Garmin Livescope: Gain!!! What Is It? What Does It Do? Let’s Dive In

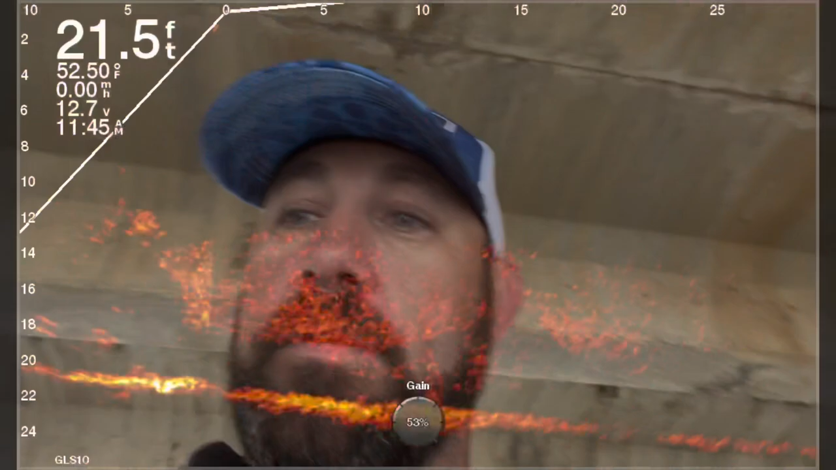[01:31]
On screen: depth 21.5 ft, water 52.50°F
All right, I decided to go straight into active target. Knowing what gain is, is very important. At the very end of this, I'm going to talk about how I equate gain to. So you might want to stick around for that little talking portion of this. But we start on 50. That's extremely too low for this particular setup.
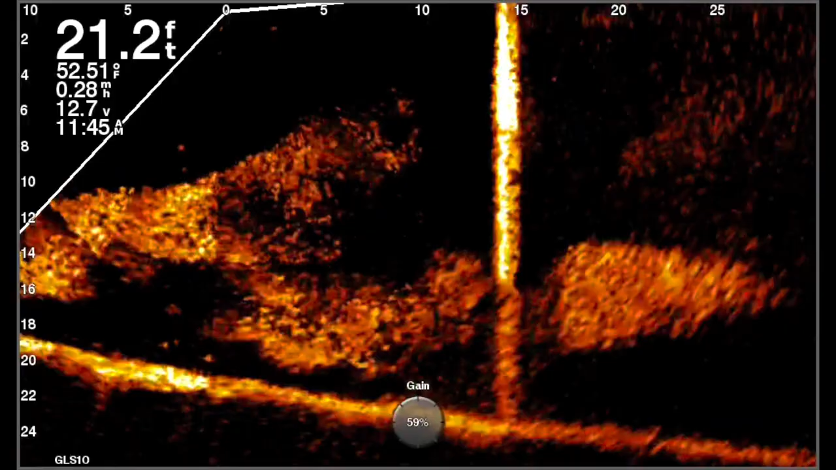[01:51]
On screen: depth 21.2 ft, water 52.51°F
I'm crappie fishing. I got it at 30 feet. I'm fishing a bridge pylon. So I turn it all the way up to 100.
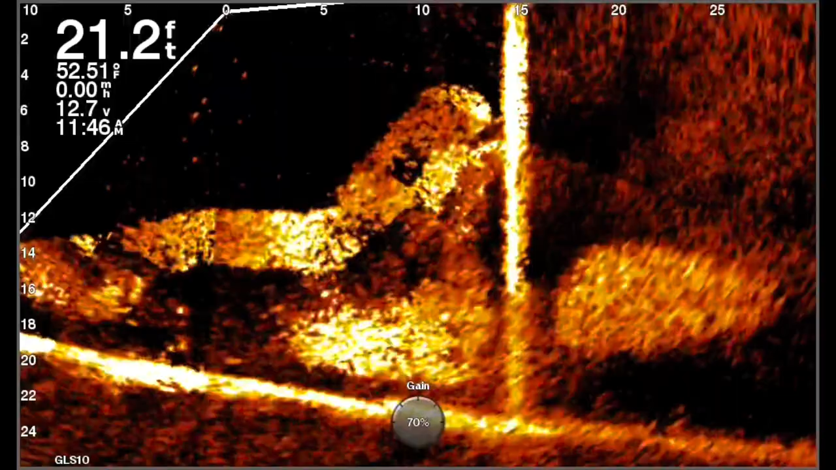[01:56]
On screen: depth 21.2 ft, water 52.51°F, speed 0.00 mph
But watch the shad. Notice how they start to blend. And it starts to become one big blown out mess. So we know that's too high. We knew it was too high before we started. But we need to see what gain does to the pitcher. That's what's important.
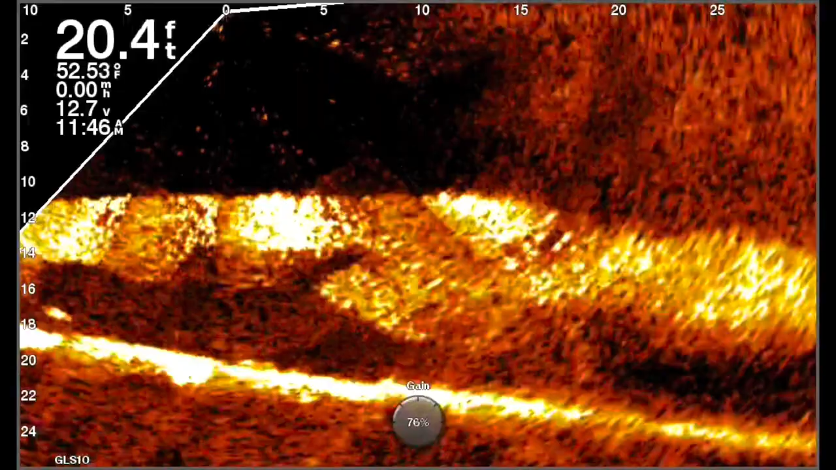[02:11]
On screen: depth 20.4 ft, water 52.53°F, speed 0.00 mph
That's how we find our settings. There is no magic number. There is no magic setting. There's some baseline settings, but there is no magic number. When you know what gain does, then you can make the proper adjustments. Just like if you know what TVG does, you can make that proper adjustment. All right, so we backed it down to about 68%, which I feel is optimum for this situation. But I want to drop a jig down to make sure. Because that's the real key. Being able to drop a jig down and make sure you can see your jig.
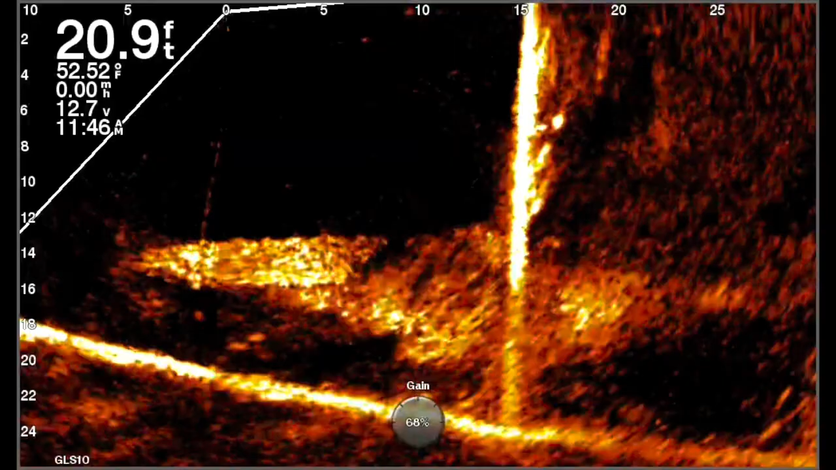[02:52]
On screen: depth 20.9 ft, water 52.52°F
And you can. You can see it beautifully right here. That's perfect. I mean, I love the look of that. I'm seeing the bridge pylons. They're kind of in line with each other. But you see those big crappie right on the edge of the bridge pylons. You can see some target separation in the fish. You can see target separation in the shad.
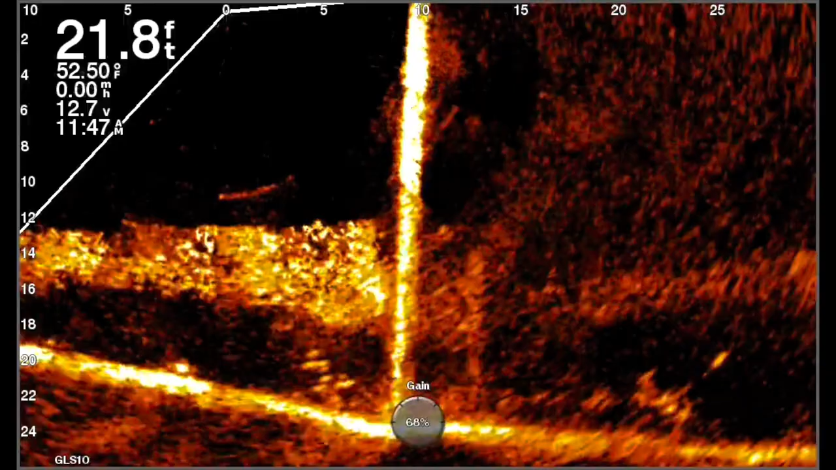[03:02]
On screen: depth 21.8 ft, water 52.50°F
Shad looks good to me. But even then, as I've got my jig down there, I'll still play with the gain.
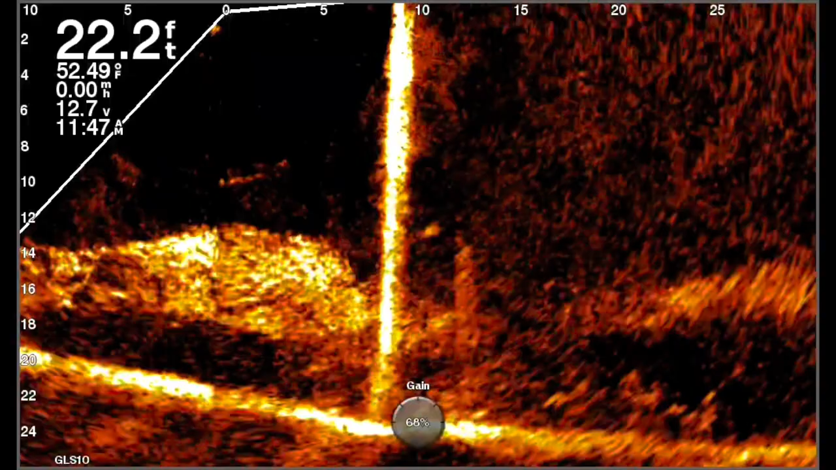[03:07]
On screen: depth 22.2 ft, water 52.49°F, speed 0.00 mph
And now this takes a few seconds when you first get on the lake.
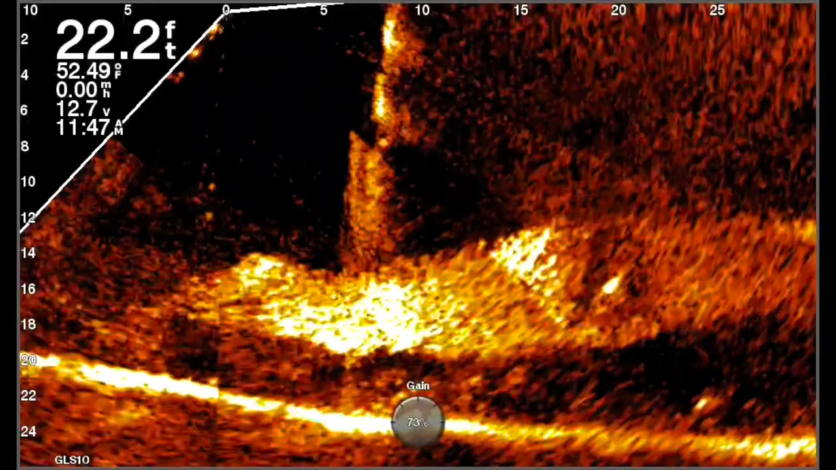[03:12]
On screen: depth 22.2 ft, speed 0.00 mph
Like, see, I'll play with my gain. See, because I want to know. I want to make sure that I'm in that optimum.
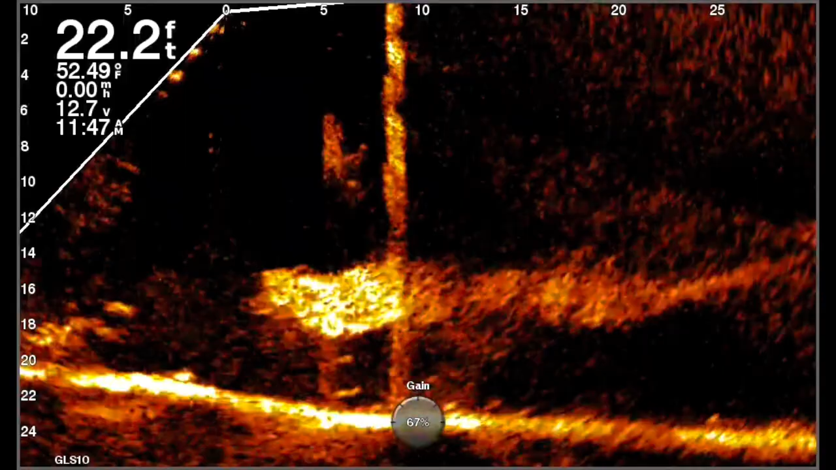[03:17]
On screen: depth 22.2 ft, water 52.49°F
And that was very cool to see that fish with the shad and a circle around it. That's pretty awesome. They avoided that thing like he had to play.
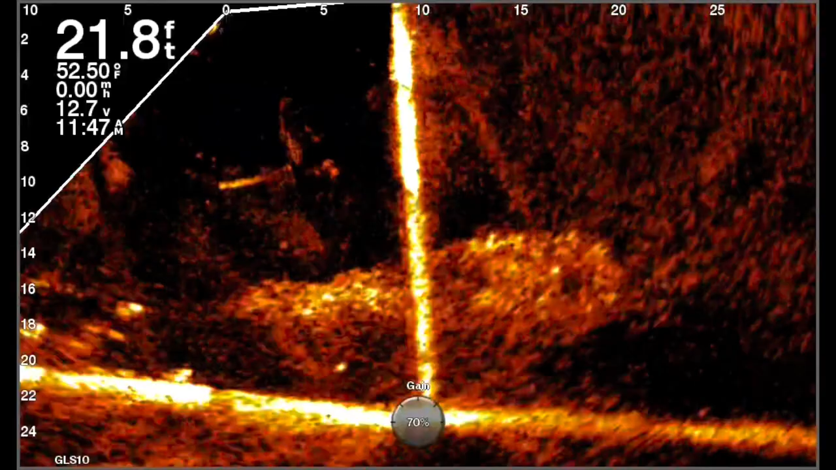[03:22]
On screen: depth 21.8 ft, water 52.50°F
But that's what you're looking for. Go too low.
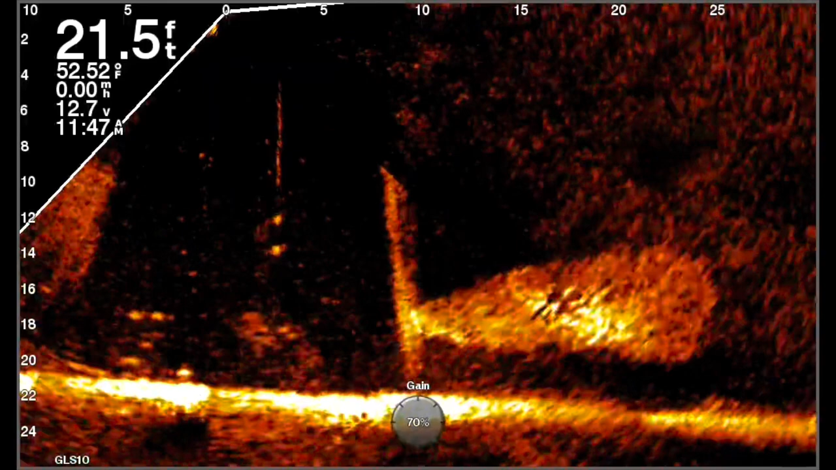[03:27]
On screen: depth 21.5 ft, water 52.52°F, speed 0.00 mph
Go too high. That way, when you work yourself back down, like this is just too low.
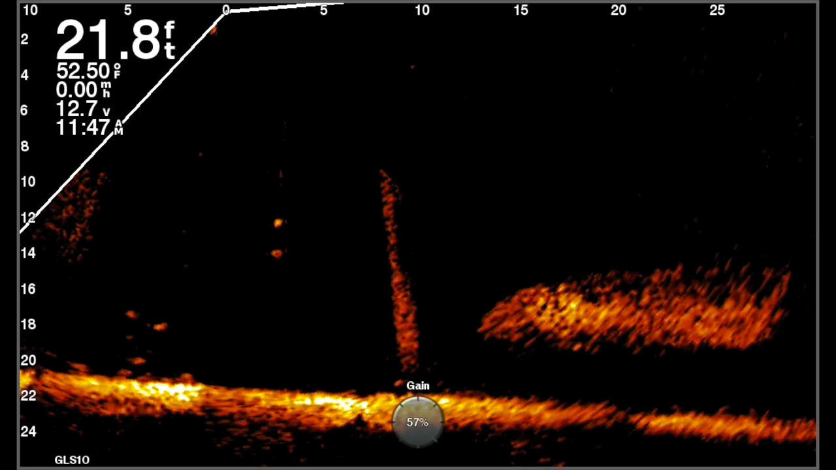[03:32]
On screen: depth 21.8 ft, water 52.50°F
I still see my jig, but I'm losing the fish. So I think, hey, I've got to make a little adjustment. I've got to come up a little bit. And then I find that number, which on this one in particular, 68. There's a white perch or a crappie right there by it.
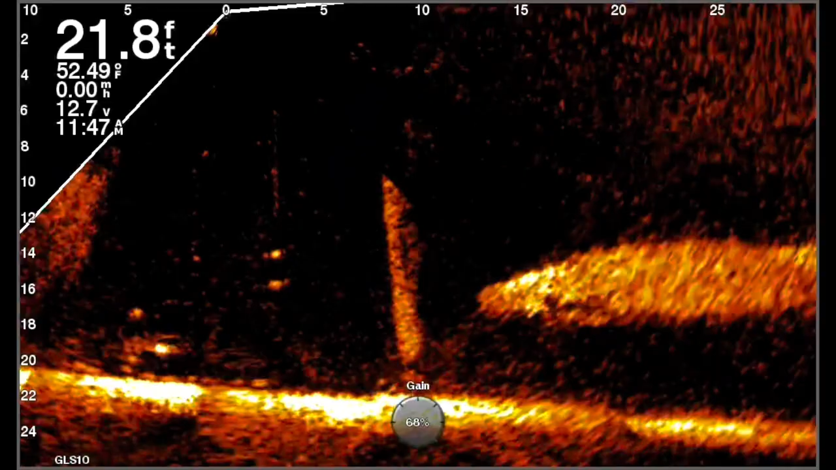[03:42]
On screen: depth 21.8 ft, water 52.49°F, speed 0.00 mph
Two or three down, about five foot behind the boat. But I'm just playing to try to find it. So that's what you've got to do. You've got to get out there and experiment. Now you know what gain does. Now you can adjust gain and properly get the proper settings. Because there is no magic number. And that's a fact.
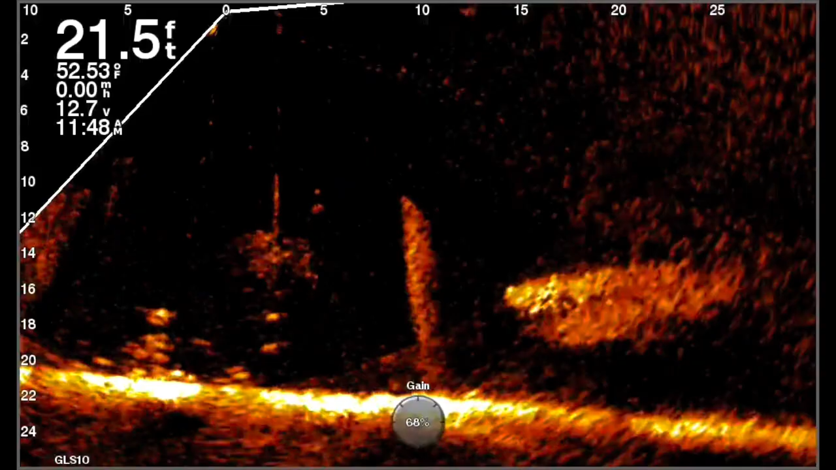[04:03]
On screen: depth 21.5 ft, water 52.53°F
So, as you've seen as we went through that video, the effects of gain.